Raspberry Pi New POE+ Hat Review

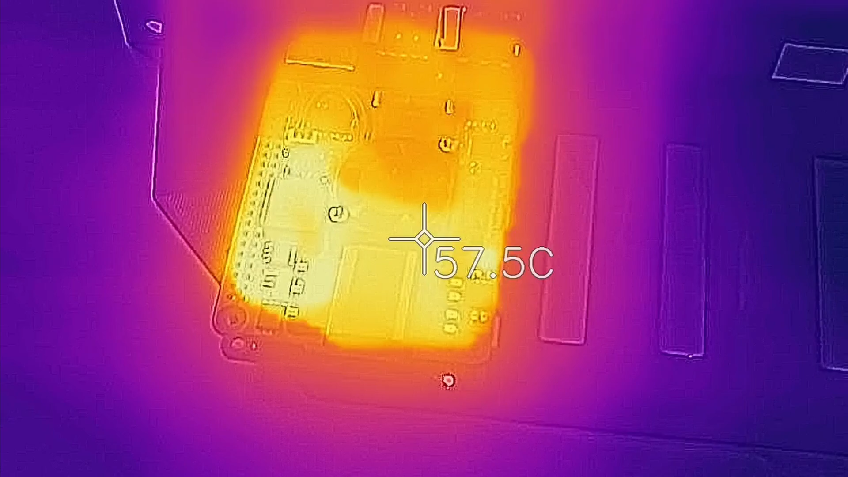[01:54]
On screen: spot 57.5°C
Now taking a look at this part you can notice all the heat is towards the back and actually because of all these new chipsets and the transformer the heat is reduced from the previous version. Now it does also come with a little bit of hardware for you to install it onto the Raspberry Pi.